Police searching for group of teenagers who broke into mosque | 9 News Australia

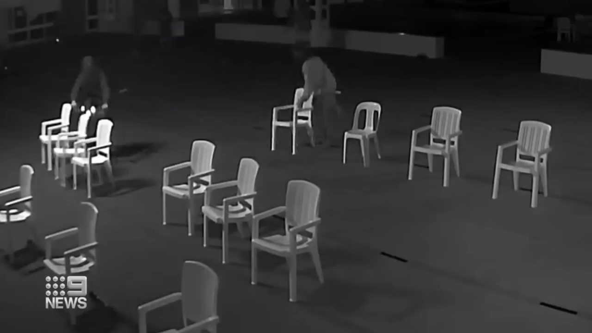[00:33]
They'd swiped the bicycles from storage after breaking into the House of Peace mosque at Langwaran.
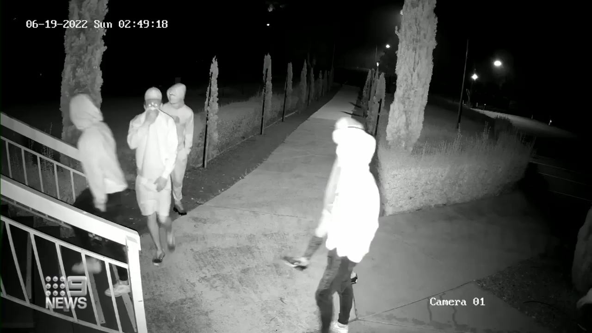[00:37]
The intruders jumped two security fences to get inside,
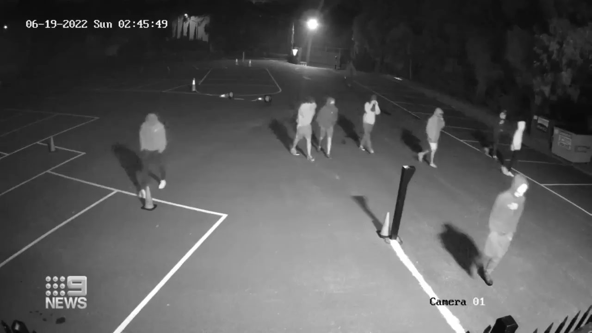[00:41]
kicking over witches' hats before one of them starts bowing in mock prayer. For people to come in and do this, yeah, it was definitely hurtful.
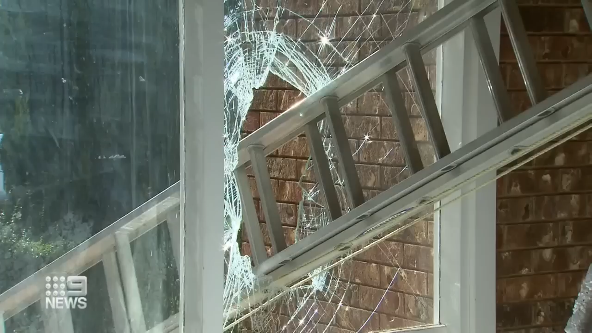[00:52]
Within minutes, a dozen offenders smashed a ladder through a window, destroyed displays of holy books, tore up a badminton court and broke into an office.
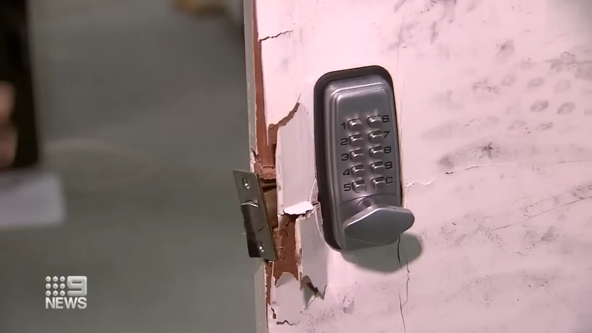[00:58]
The noise woke Iman Wadood Janood around 2am. He lives downstairs with his wife and two children.
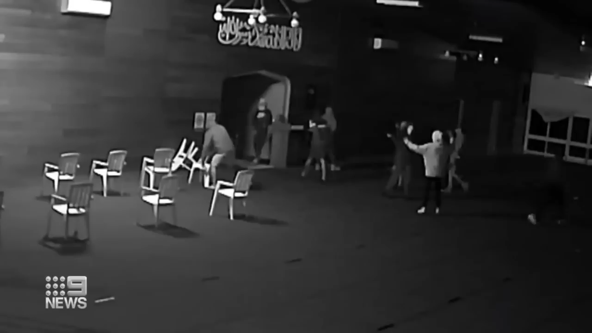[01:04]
He was on the phone to police as he tried to scare off the vandals. First thing I would find was the hockey stick came out and I banged it on the fence loudly a couple of times and I actually saw them, you know, run out of the building.
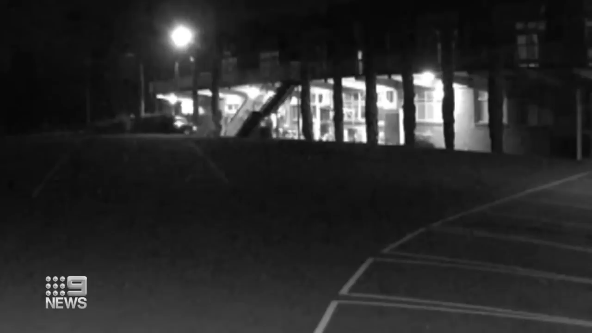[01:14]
Thousands of people are part of the Ahmadiyya Muslim community.